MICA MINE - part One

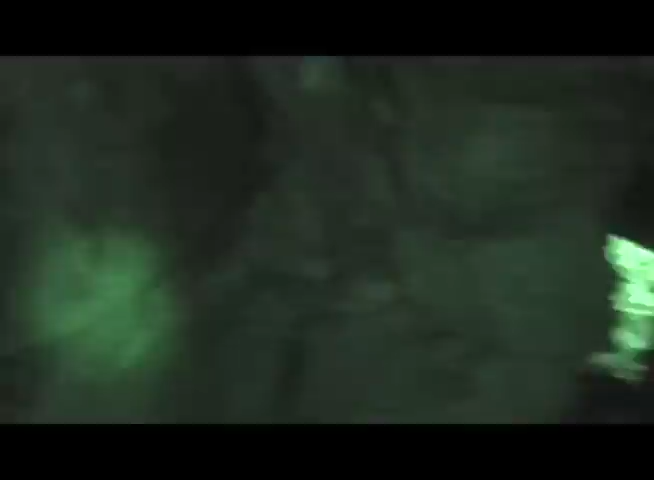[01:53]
So we'll have to turn the night shot on.
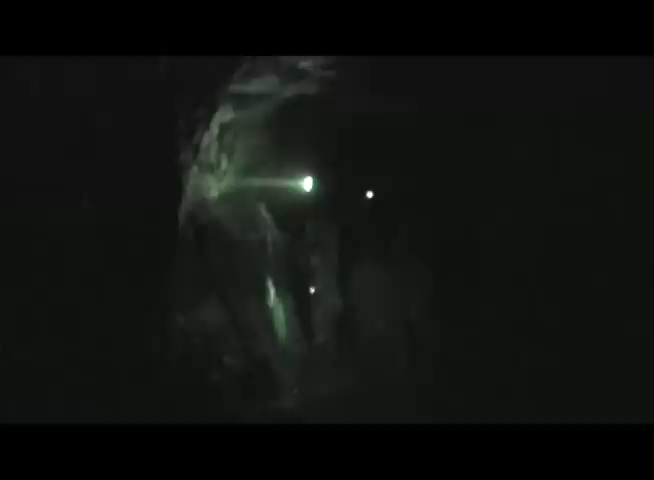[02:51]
All right. Well, the veins stopped?
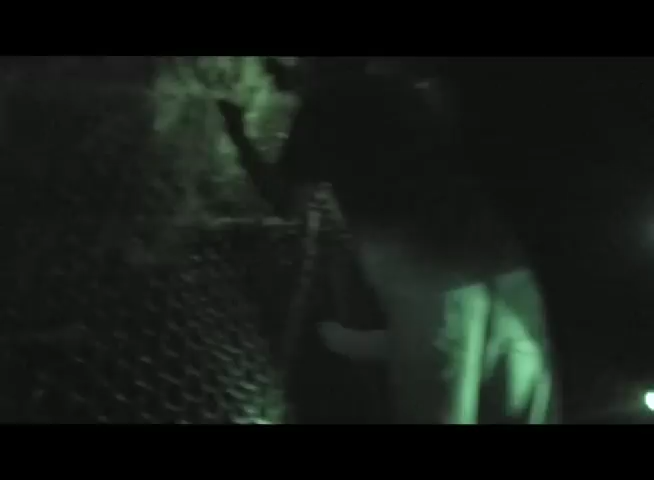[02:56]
Stopped. Oh, I see the ceiling. What are you doing? That's why they...
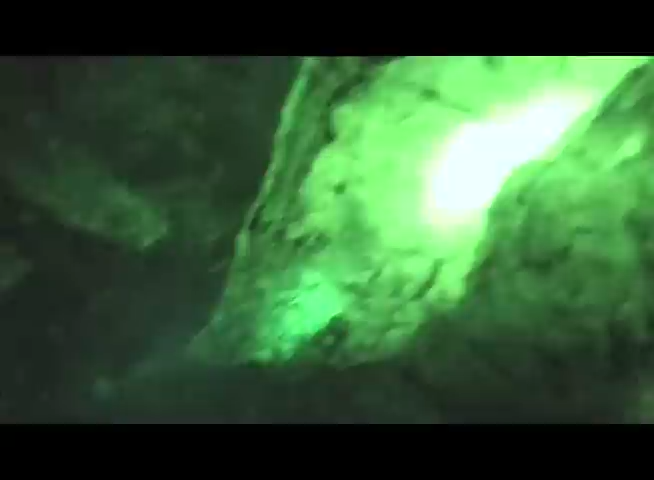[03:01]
Oh, that's fine. Look. Look. That's weird. They kept going. No. Is that a dead eye? It looks like... Oh, yeah.
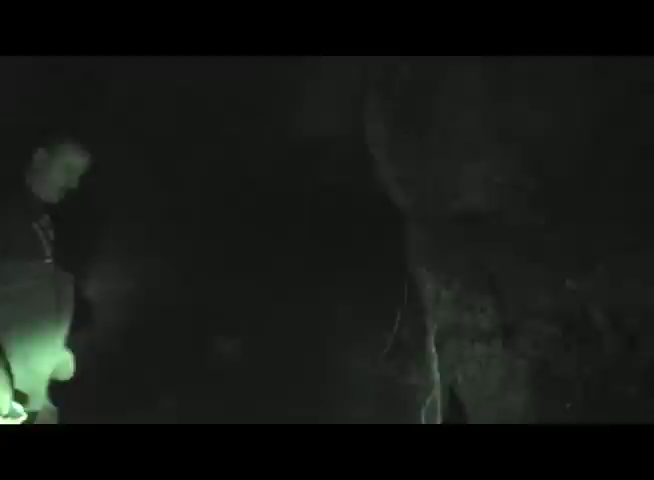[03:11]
Look at that.
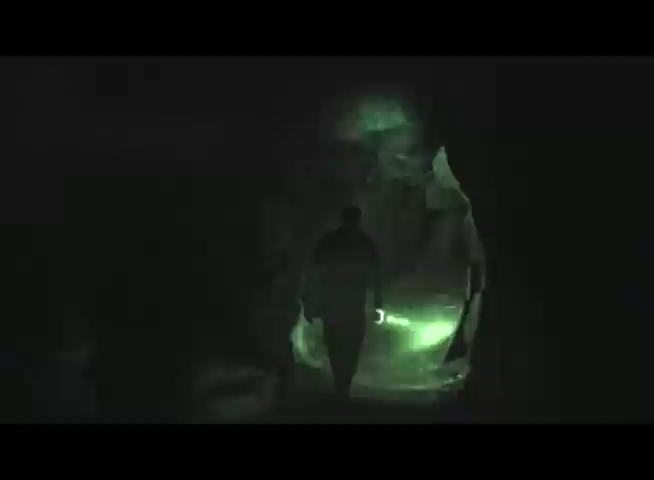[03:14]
Look at that. Look at that. I'm coming. Look at that.
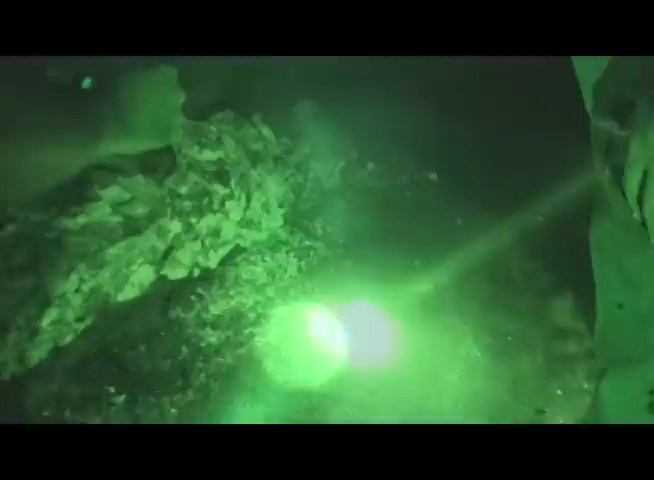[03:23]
Look at that.
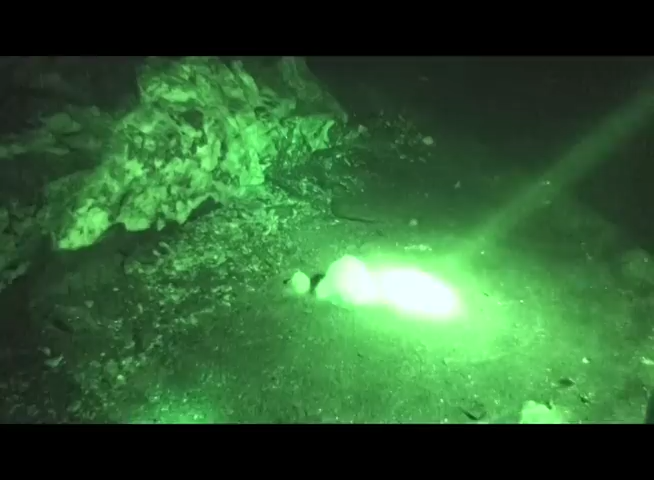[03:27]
Look at that. What is it? It's good. What is it? What is it?
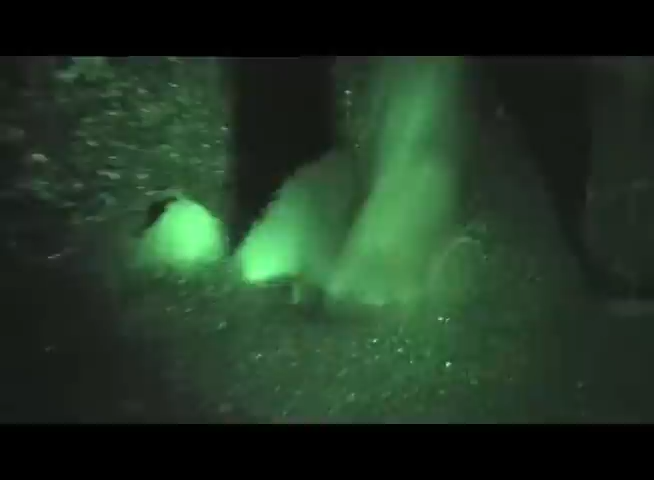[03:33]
It's so cute. Why is it keep going up? It's kinda furry. Is it a lie? It looks like snow's color. It looks like it's white. It's like a fluff. Don't touch it.
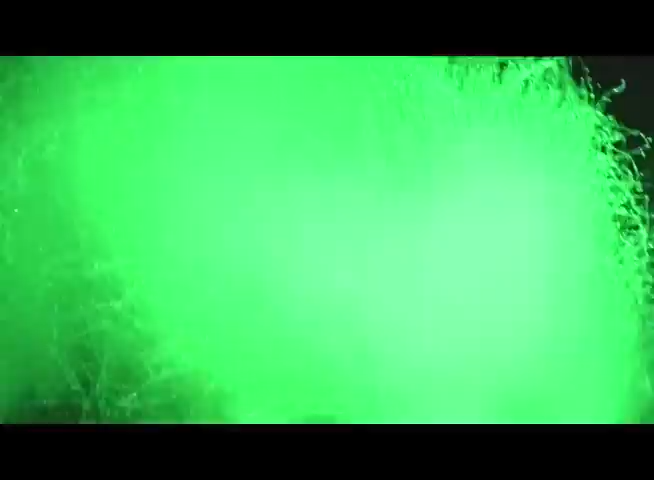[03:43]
Why? What the? I think I have to get out of here.
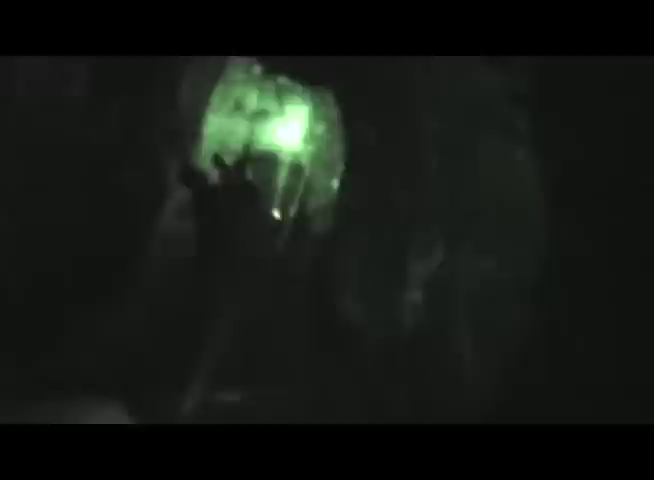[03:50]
No, it stands right here. I'm with you. We're holding all the flashlights. Yeah. How did I go over here?
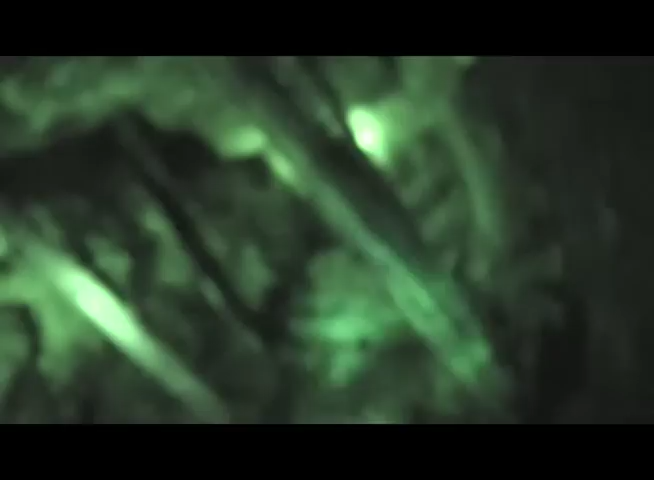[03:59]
Oh, wow. They probably climbed those logs. They probably climbed those logs with the man up there.
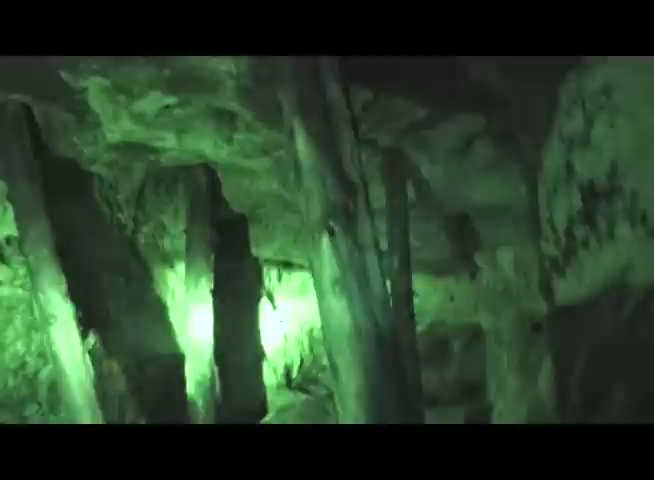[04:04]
There's serious squishing.